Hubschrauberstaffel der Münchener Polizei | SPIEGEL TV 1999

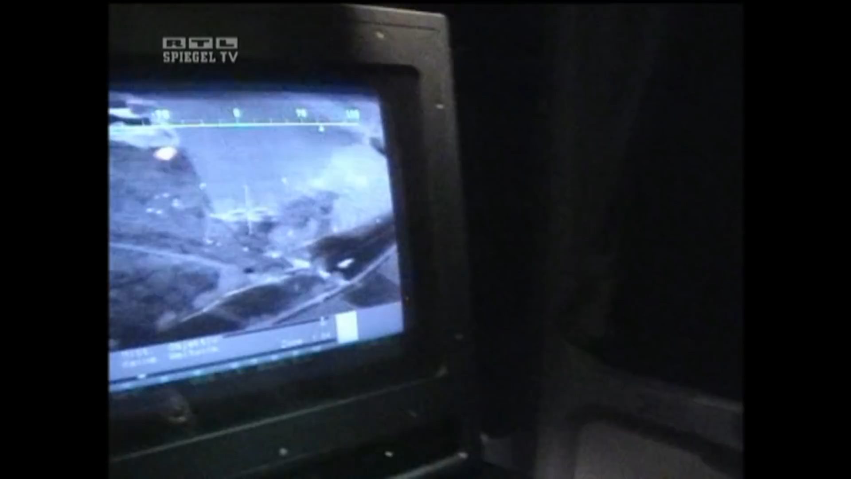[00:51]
Läuft er und bewegt sich und ich sehe die Arme und Beine, dann ist es kein Problem.
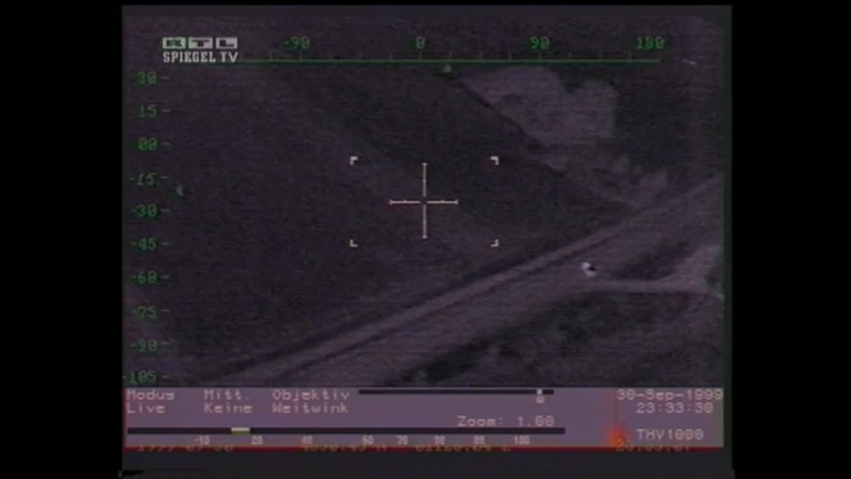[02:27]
Jüngster Erfolg in dieser Nacht, die Ortung zweier rumänischer Autoknacker.
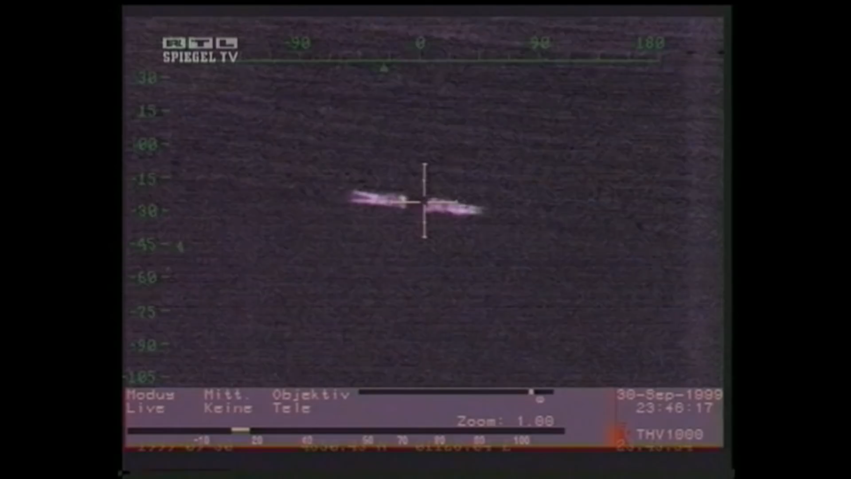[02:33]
Hey, da liegen Sie. Wo sind Sie? Ja, wo sind Sie? Sehr gut. Wo? Ja, bleib langsam, langsam, langsam, langsam, fahrt raus, Paul.
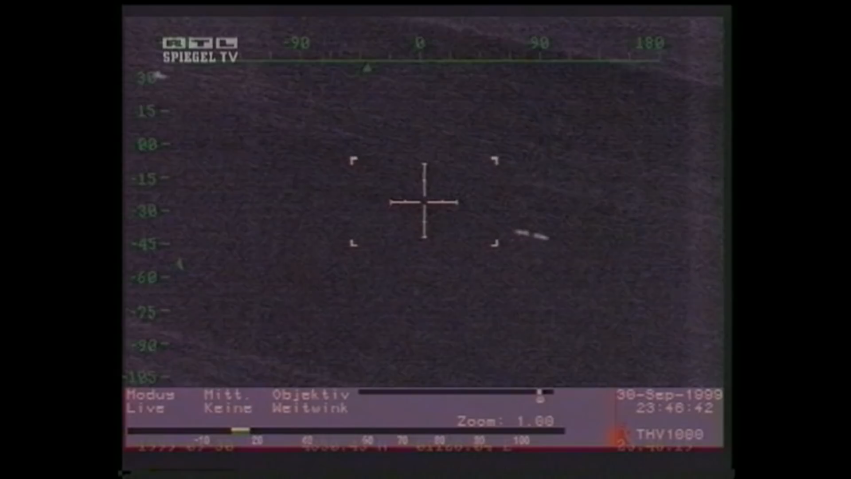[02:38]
Stopp! Sie sind direkt im Scheinwerferkriegelzugriff, bitte.
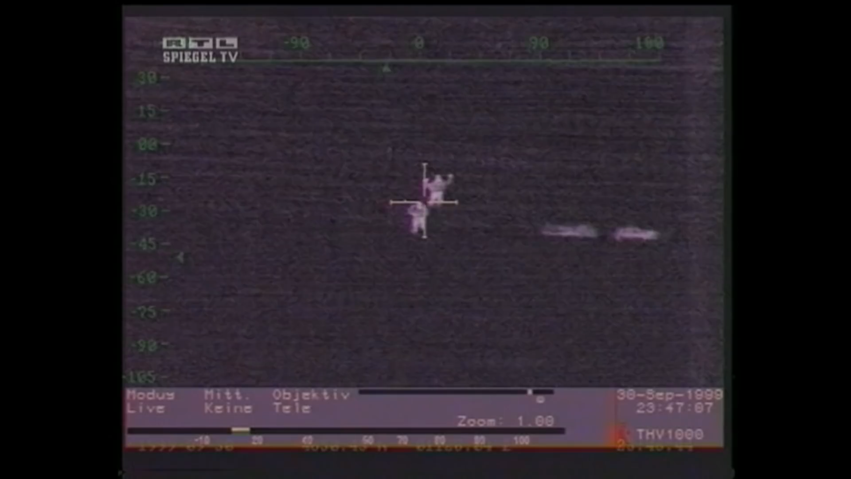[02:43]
Jetzt bewegen Sie sich, die Burschen. Die beiden Personen stehen auf.
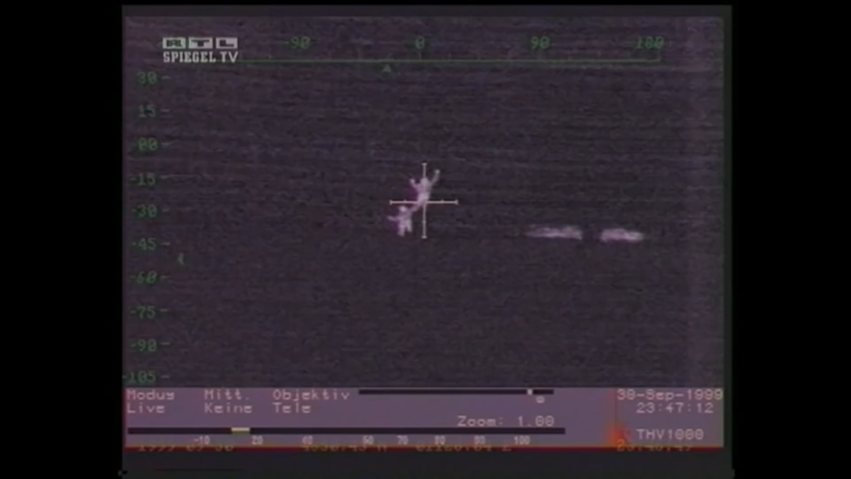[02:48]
Super. Position halten. Jawohl, Kollegen sind da. Und der Hund ist da.
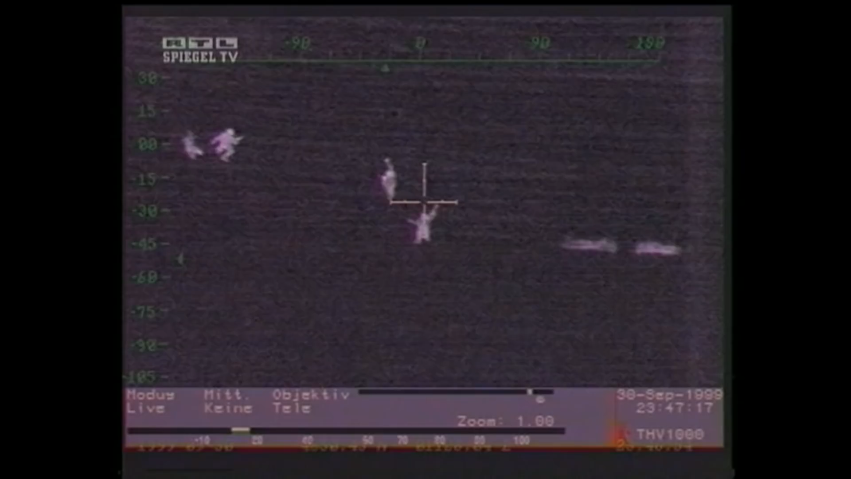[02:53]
Vorher, Frau, 14. Ja, wenn der Hund da ist, ist das gut. Ja, langsam, der Hund mag aber nicht so, wie er will.
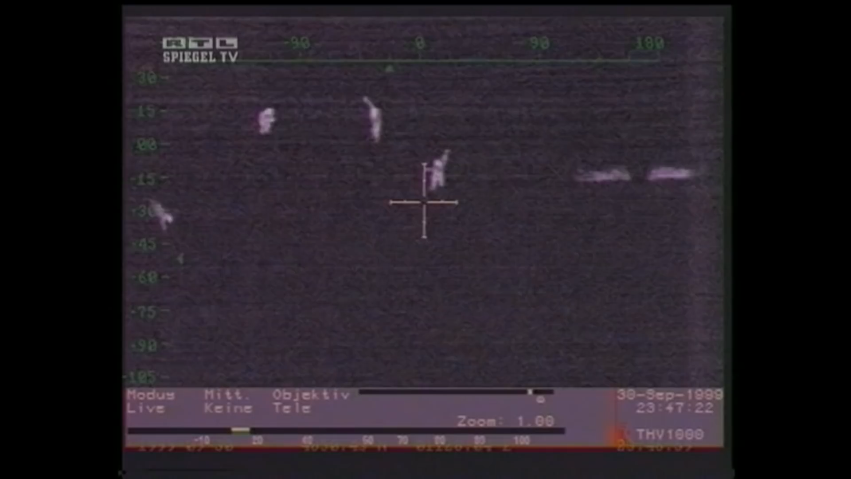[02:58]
Ach so. Die Täter hatten sich mit Erde bedeckt, um sich vor den Bodenkräften zu verbergen.
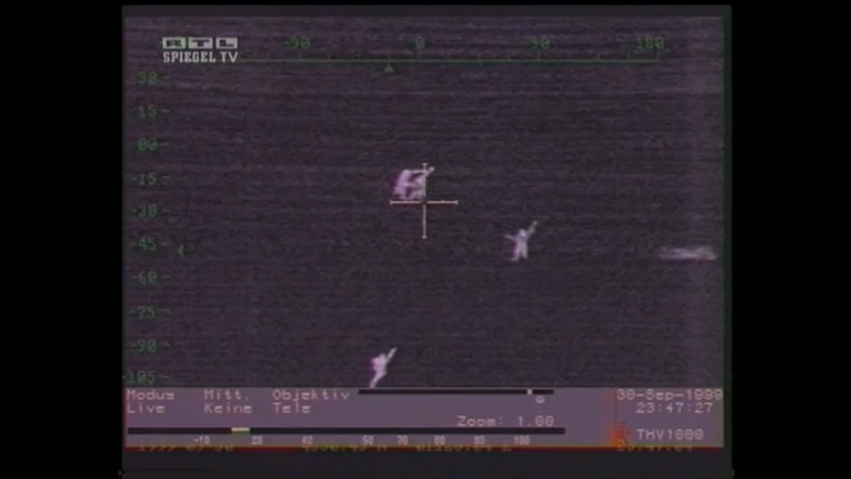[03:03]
Als zusätzliche Sichthilfe tragen die Helikopps nachts eine Bildverstärkerbrille.
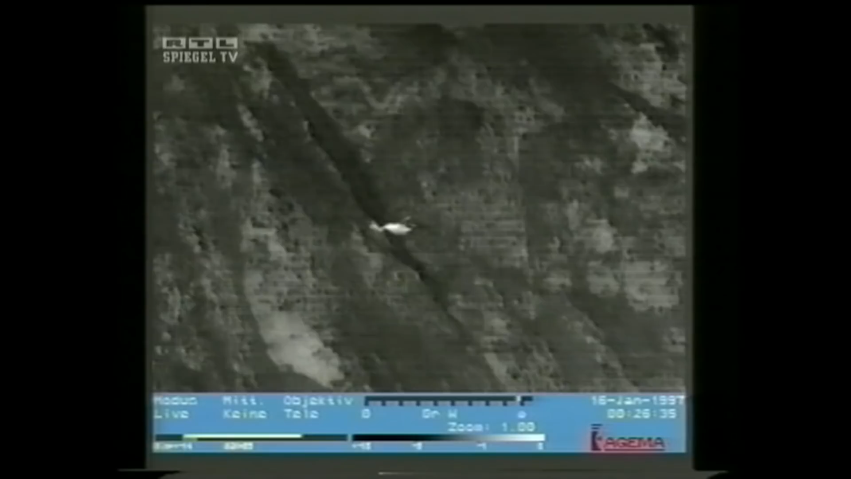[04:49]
Im Gebirge ist ein menschlicher Körper via Wärmebild leicht zu erkennen, weil sich dort kaum andere Lebewesen aufhalten, die mit der gesuchten Person verwechselt werden könnten.